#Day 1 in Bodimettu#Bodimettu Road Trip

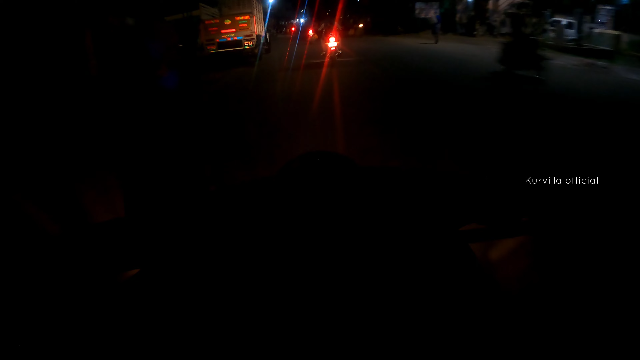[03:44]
இப்போதைக்கு நம்ம வந்து வீடியோ ஸ்டாப் பண்ணிக்கலாம். இப்போ பார்த்தீங்கன்னா நம்ம போடிமெட்டு ஹில்ஸில் தான் இருக்கோம். டைம் பார்த்திங்கன்னா 6:40 ஆயிடுச்சு.
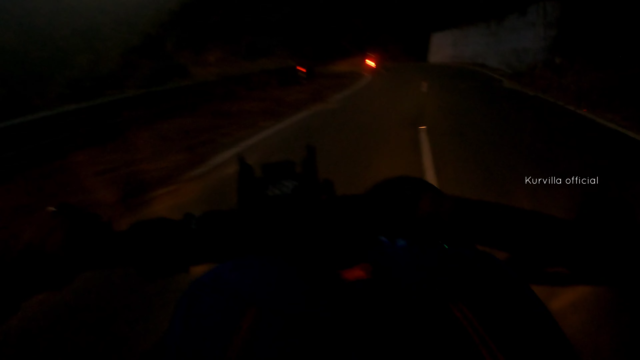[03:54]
அதனால் அந்த டயத்துக்கு ஏற்ற மாதிரி லைட் லைட்டாக விடிய ஆரம்பிச்சிருச்சு. பரவாயில்ல, எந்த வண்டியும் முடில.